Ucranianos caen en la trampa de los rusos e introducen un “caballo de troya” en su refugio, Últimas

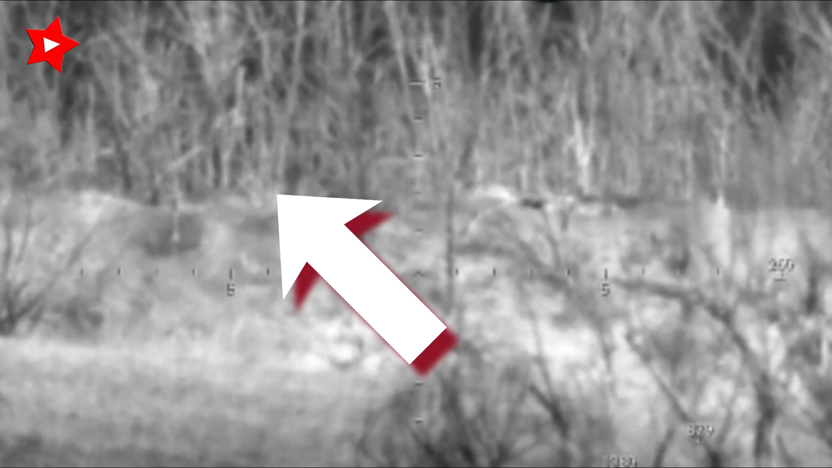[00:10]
Los combatientes de Donbass colocaron un UAV con explosivos cerca de un refugio ucraniano, como Carnada, al estilo caballo de Troya. Un militante de las Fuerzas Armadas de Ucrania cayó en la trampa, recogió el UAV y lo introdujo el mismo en el refugio, tras lo cual el operador realizó una detonación remota. Después de la primera explosión, comenzó la detonación de municiones en el depósito de campaña ucraniano.